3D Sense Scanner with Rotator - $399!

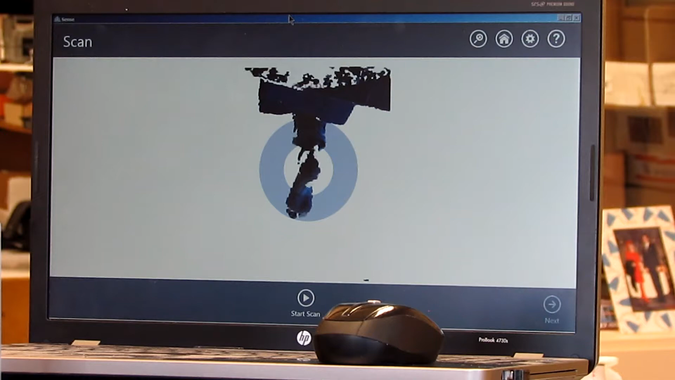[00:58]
with the circular pattern in which the 3D foot scanner is going to take place.
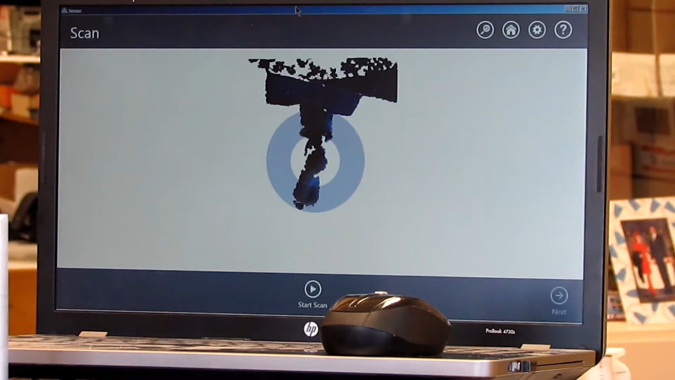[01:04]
As I zoom out and go down to the scanning device, Mr.